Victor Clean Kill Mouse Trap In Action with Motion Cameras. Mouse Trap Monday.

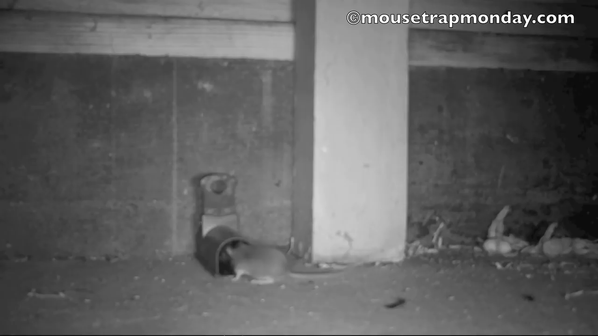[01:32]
Well last night we got a mouse in our Victor brand clean kill mousetrap.